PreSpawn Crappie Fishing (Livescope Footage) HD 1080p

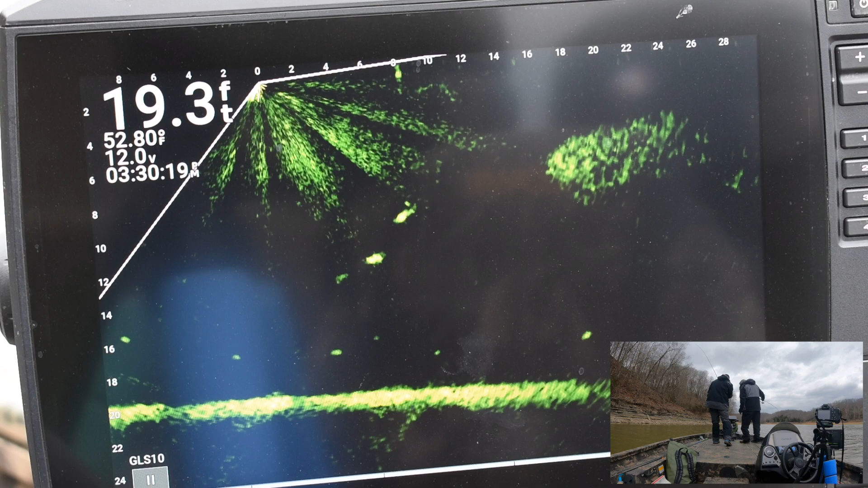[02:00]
On screen: depth 19.3 ft
He comes back. See, there's the other one right there. There's the three of them. That is a good one. Look.
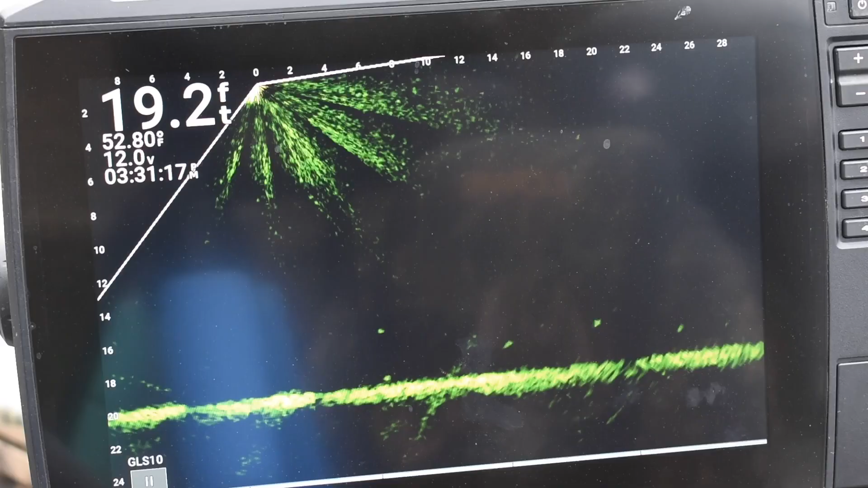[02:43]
On screen: depth 19.2 ft, water 52.80°F
Oh, did you see this? Oh.
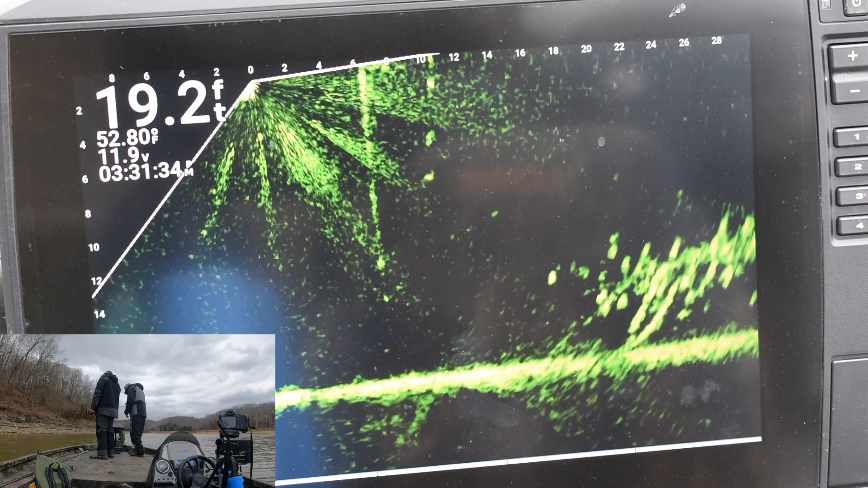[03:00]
On screen: depth 19.2 ft
Now, what's going to happen? The wind's going to push us. See how we're losing it? Yeah. Now, what we'll have to do is, like this, we're going to have to, as we move, we keep our pole going right.
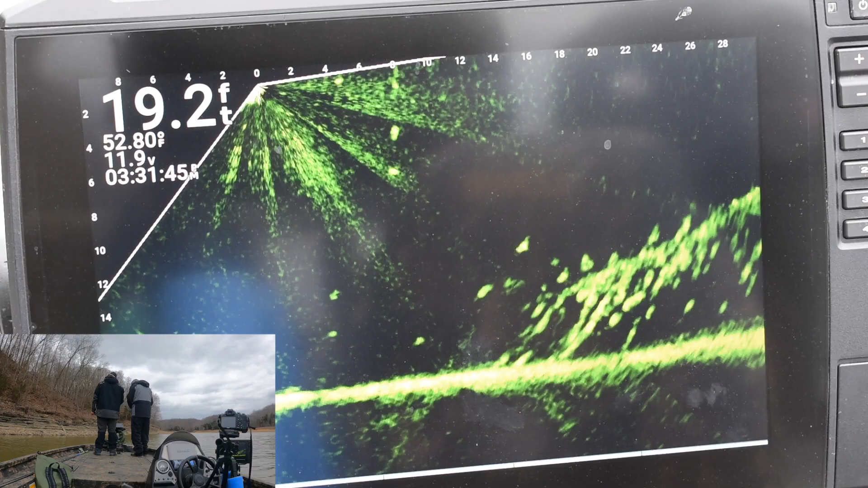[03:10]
On screen: depth 19.2 ft
Several fish right there. They ain't nothing like what we just.
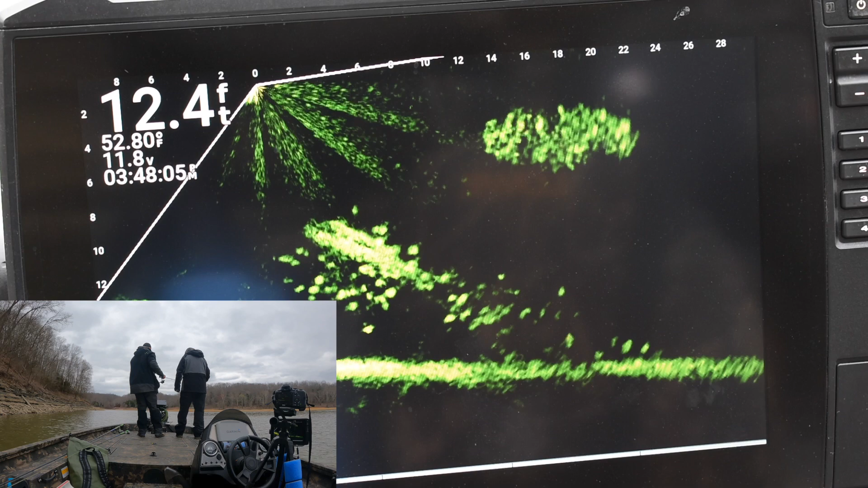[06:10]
On screen: depth 12.4 ft
I didn't set the hook because I thought it was dragging across that stick. And go back to the right. See, I changed up the tripod. Right. Now go down there. Now stop. Is he going to even move? All right.
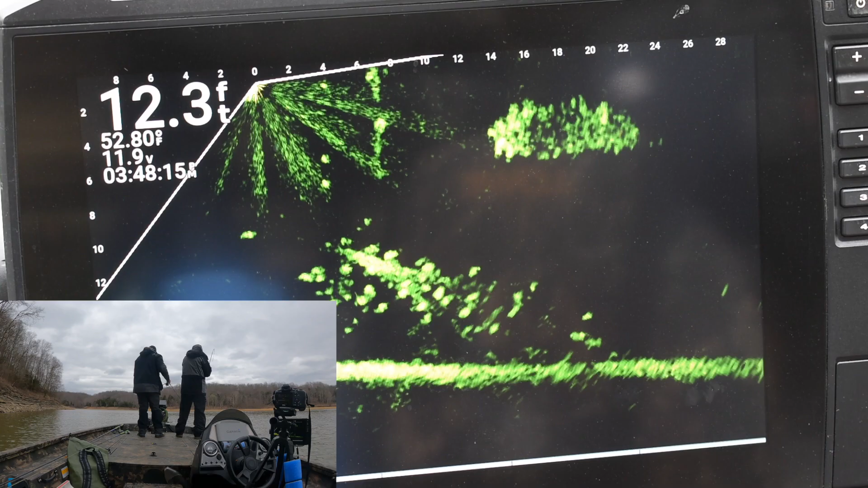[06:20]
On screen: depth 12.3 ft, water 52.80°F
You got that one, didn't you? There's another good one.
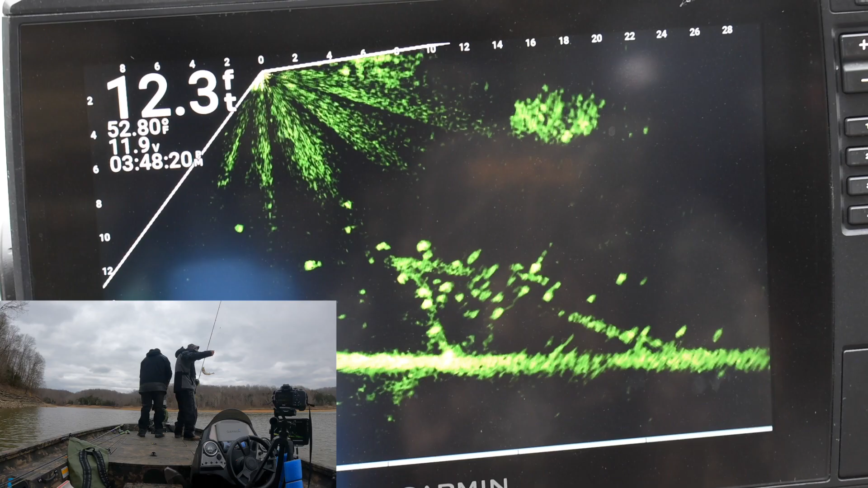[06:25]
On screen: depth 12.3 ft
You're probably catching all the fish, aren't you? I don't
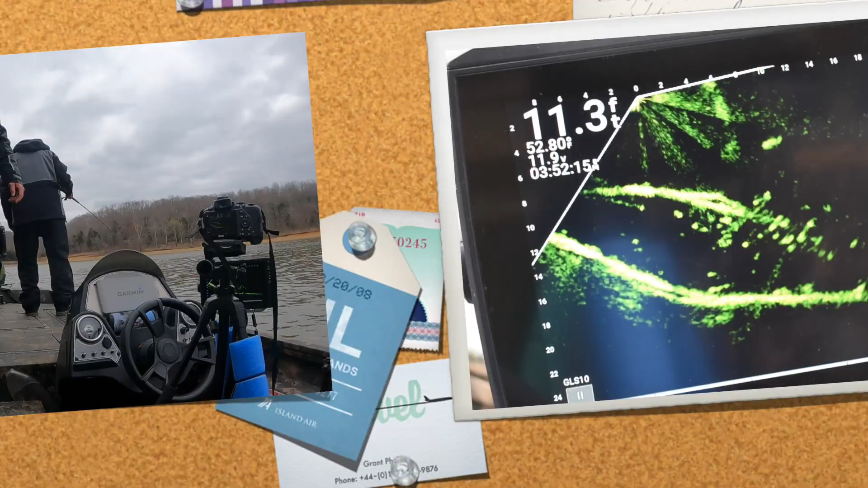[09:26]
On screen: depth 11.3 ft, water 52.8°F
He must suck the tail in.
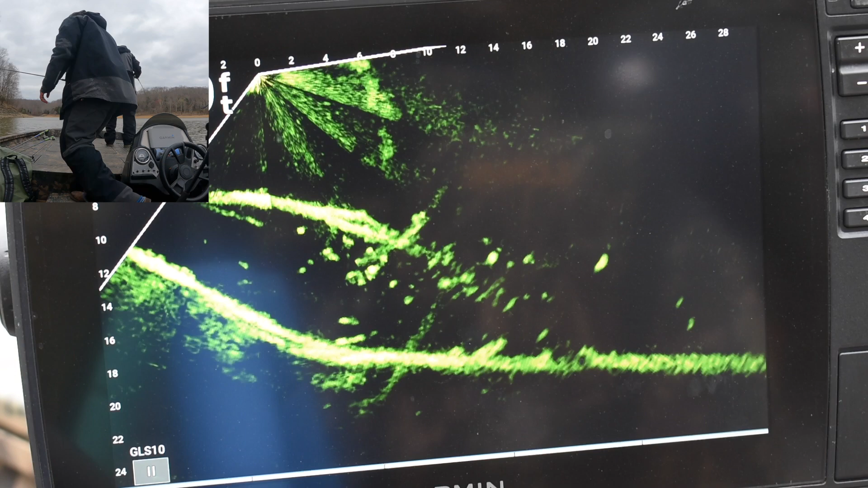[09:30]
Now, when you're on top of them like this, mm-hmm. The main thing is keep tiptoe.
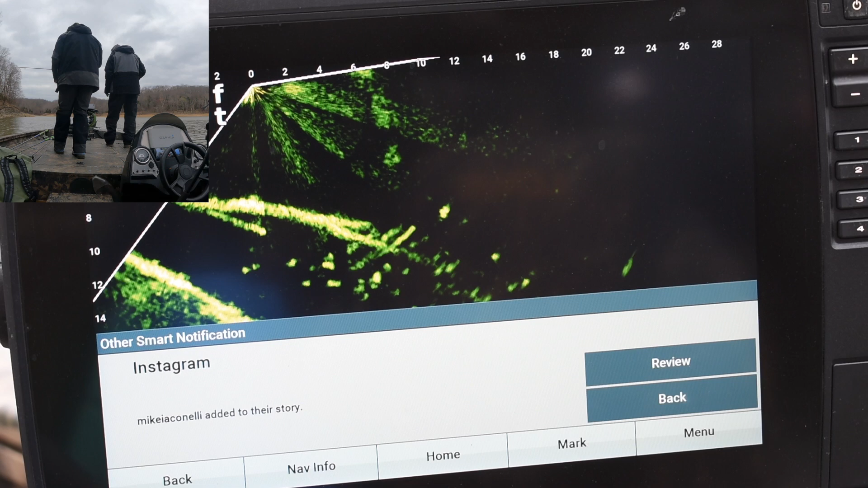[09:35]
Tip what? Tiptoe. Oh, yeah. Because yeah, we're on a aluminum light, boat. Big light. Yeah, big light.
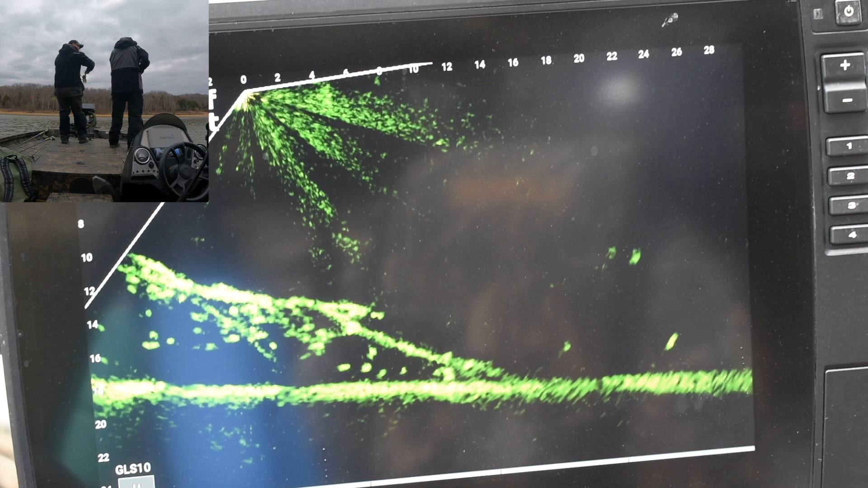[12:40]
Yeah, there was a big one right there at it, and they both were, I mean, I couldn't tell which one hit it. So I just set the hook, and it was not the big one. You know they're good ones when you see the little ones clear out, the big one's coming in. Uh-huh. Yeah. Oh, there's one on that log. There you go. Okay,
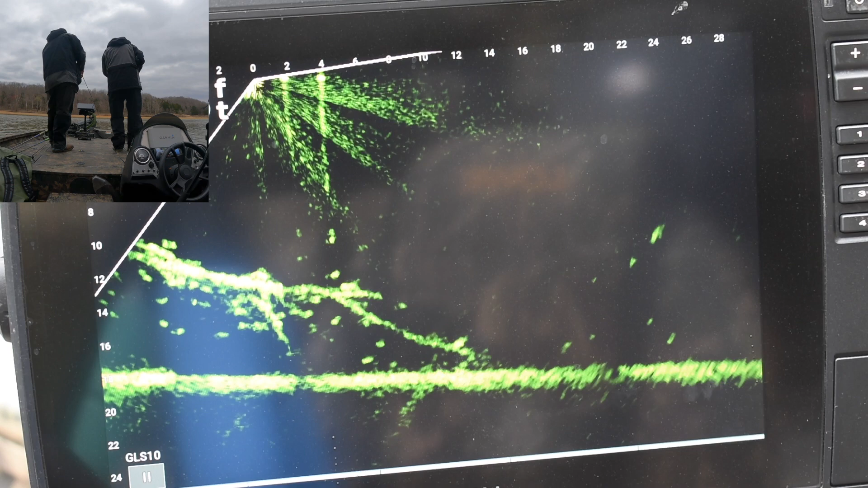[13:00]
I see what you're looking for. You see that? There's one right there, too. You got it. Ooh! Get him in a boat flipping, Pete. Oh, there man. You go. I seen him come up a log for you.